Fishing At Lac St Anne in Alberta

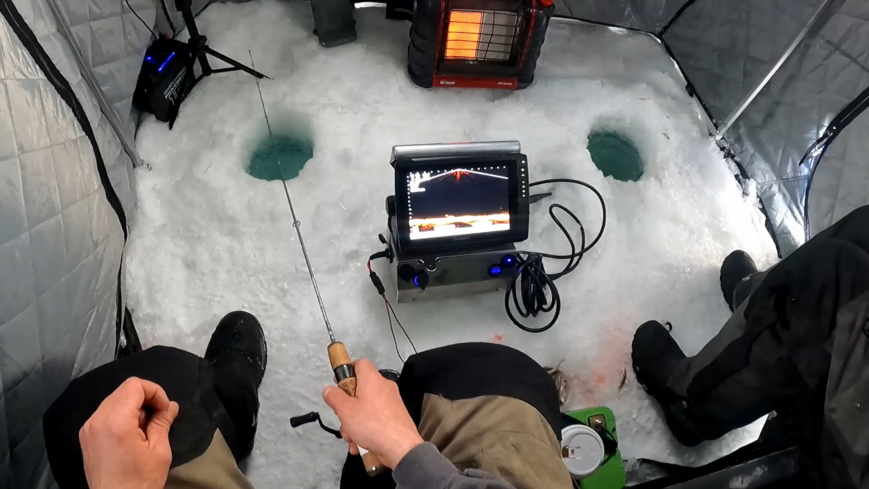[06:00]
Mine's coming up. Just don't even hesitate. Just eat it, buddy. Eat it. Oh, he touched me. Oh, no. Oh, yeah, he's coming. Here he comes.
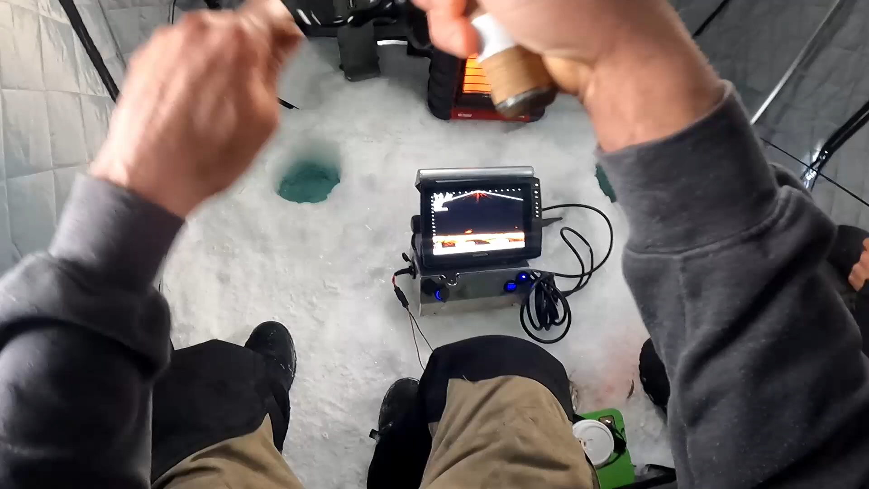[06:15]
Yep, there we go. Oh, it's tiny again. Maybe it's a perch. Yeah, lots of little ones.